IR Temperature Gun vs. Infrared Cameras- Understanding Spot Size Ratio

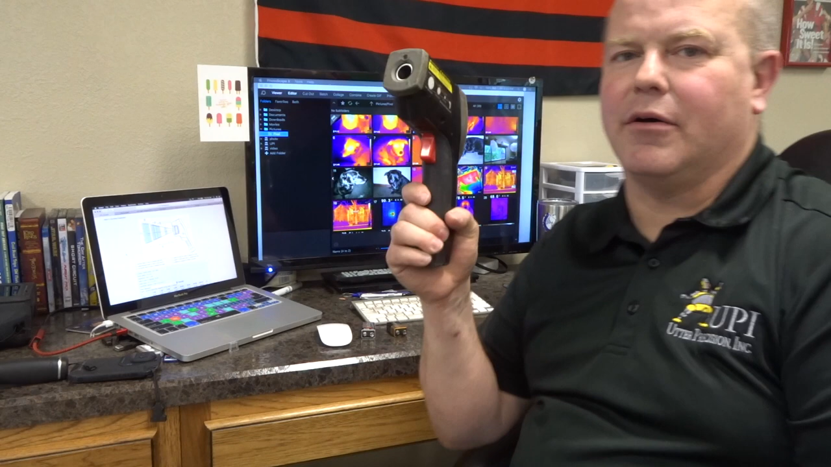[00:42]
This week we're going to talk a little bit about infrared temp guns and how we determine our spot size ratio of our infrared camera. So if you have an infrared temp gun like this Raytech
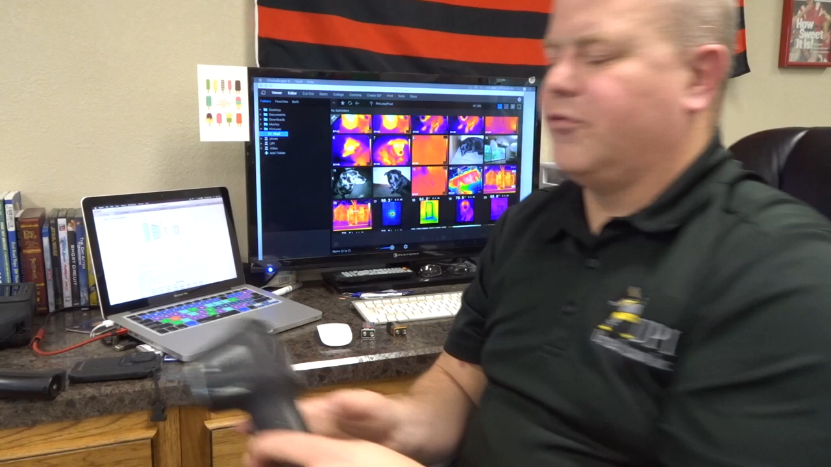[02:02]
Now, if we take this FLIR TG-165, this has been used quite a bit,
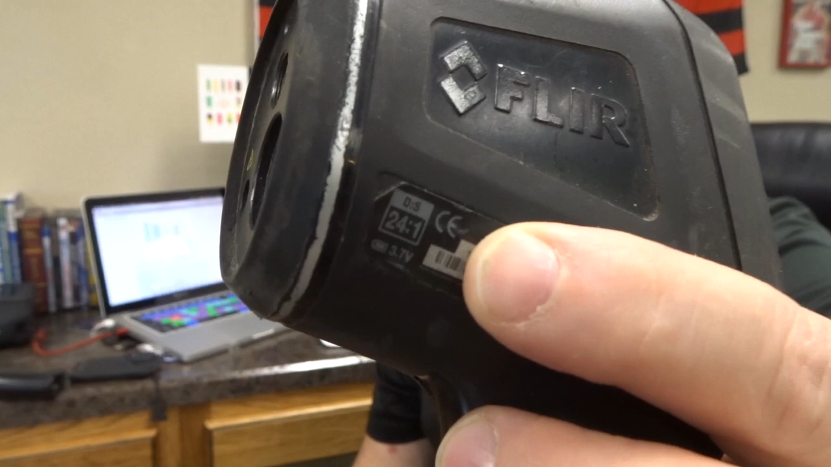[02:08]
but down here in the bottom, it gives us a 1 to 24 ratio.
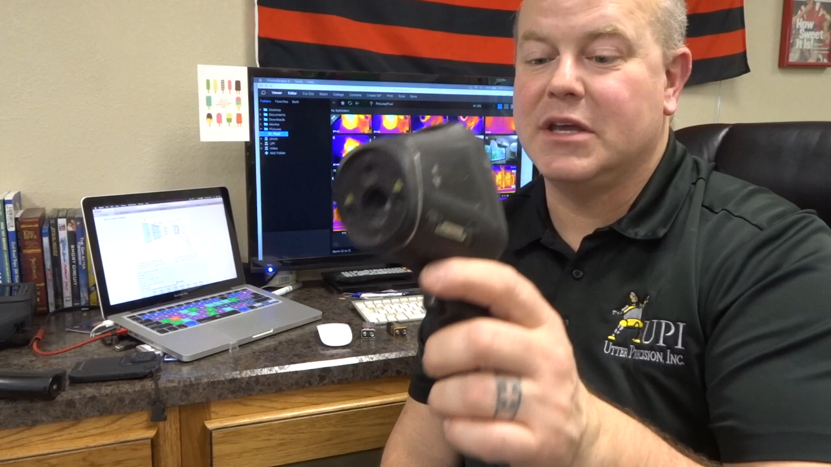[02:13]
So the image in this camera, when we look at the image that this camera gives us,
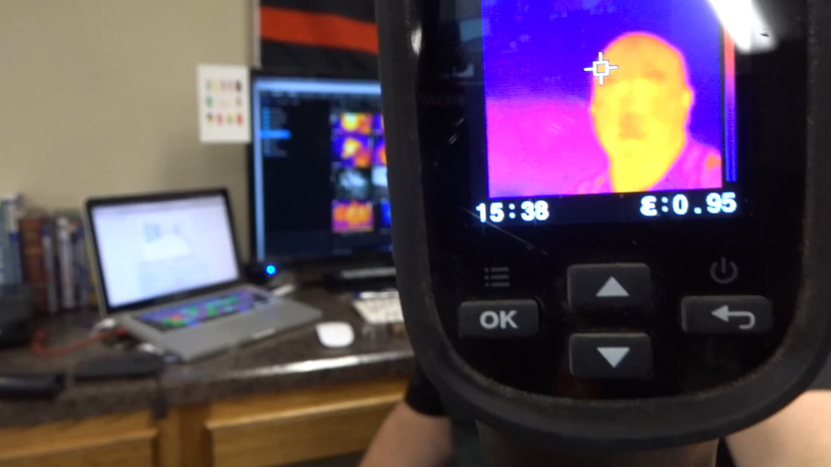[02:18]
it gives us the ability to see a
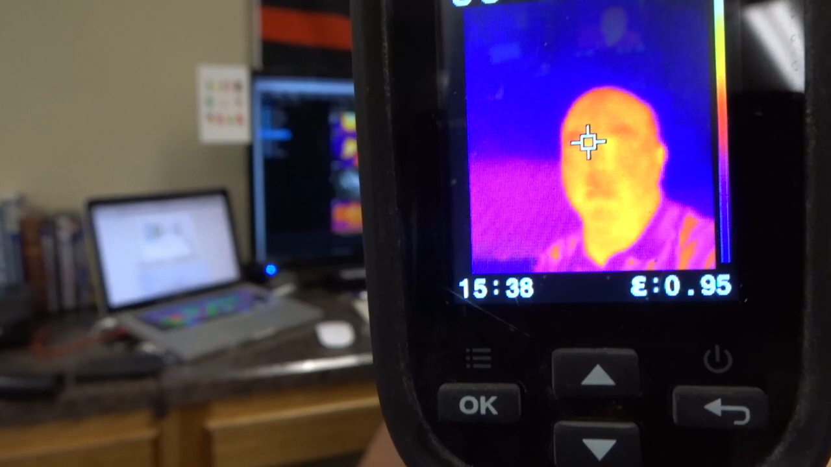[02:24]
1 inch target and accurately read that temperature from 24 inches away.
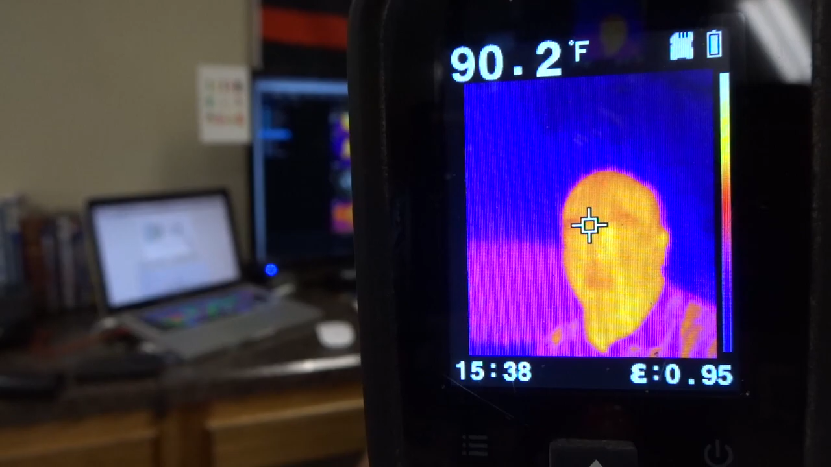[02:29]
On screen: spot 90.2°F
So if we notice with this infrared camera,
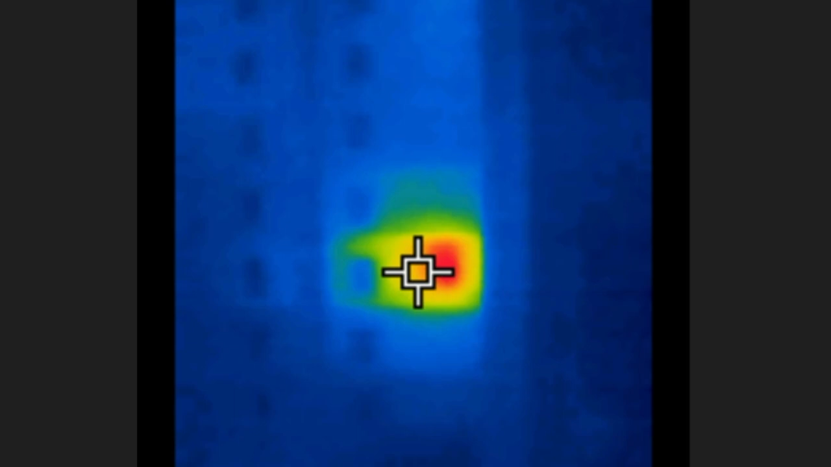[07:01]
and we're looking at a breaker, we can see that if I were to put the spot over it, we probably could see the whole hotspot area of our camera.
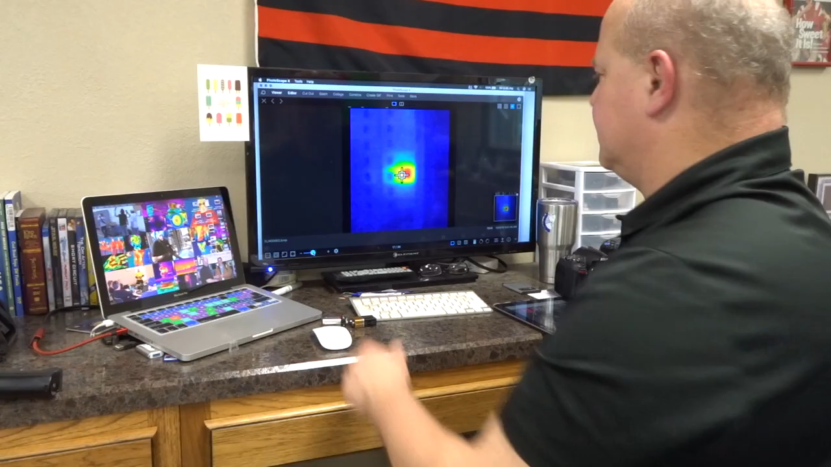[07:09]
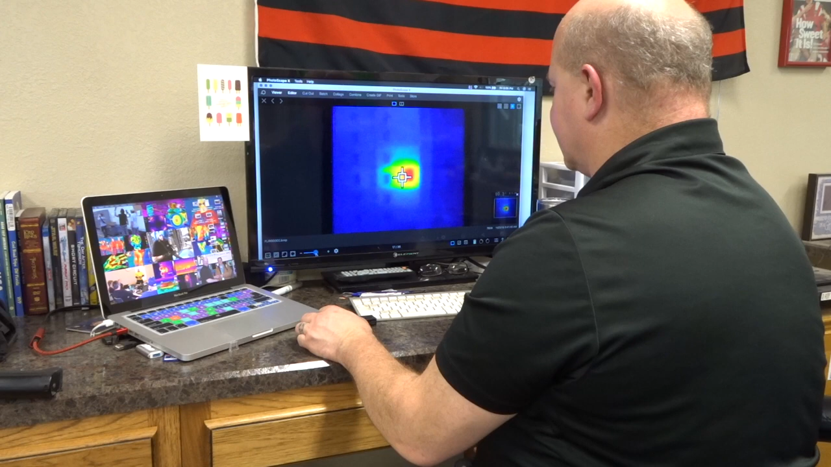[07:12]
Now, if you notice, one thing that FLIR does with their cameras is they have a crosshair in the middle of their image, and they have a square.
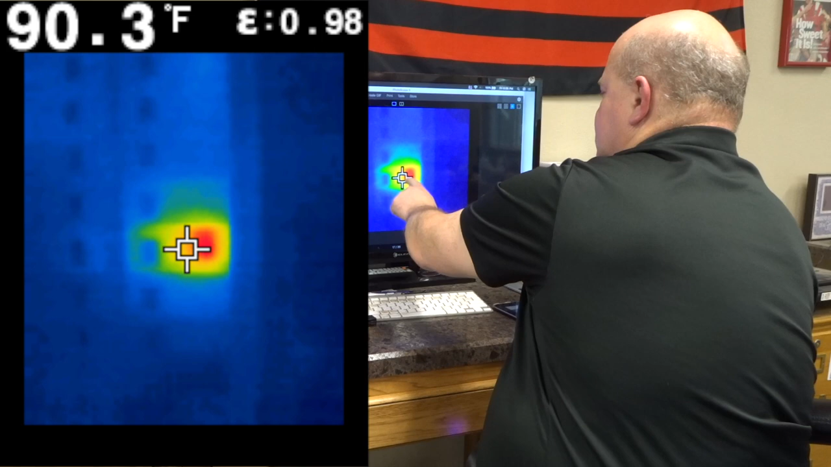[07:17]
On screen: spot 90.3°F
So, if you fill that whole entire square, you will get an accurate temperature reading.
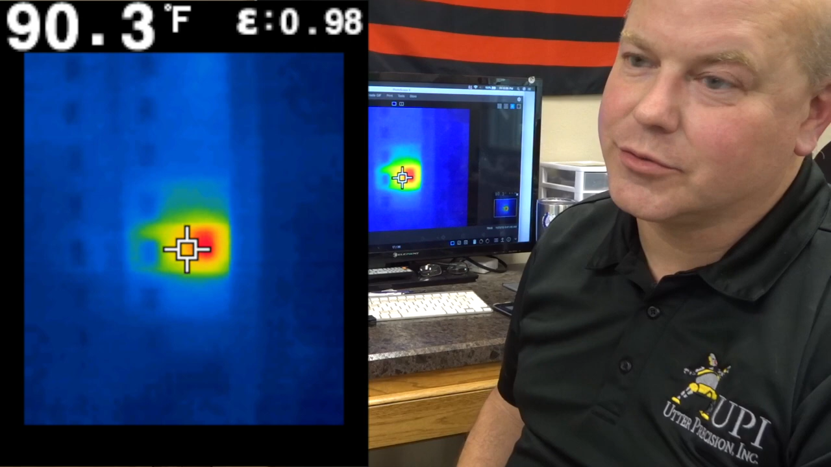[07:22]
On screen: spot 90.3°F
If you cannot fill that whole square, your image will be diluted with another pixel. So, there it's showing that that is approximately a 3 by 3 square pixel.
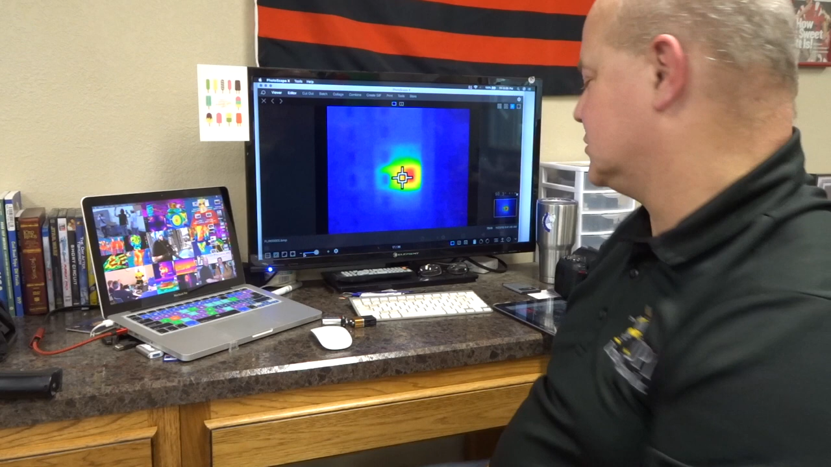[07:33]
So, what that means is, how do you know where the best place to use your infrared camera is, and on what types of applications?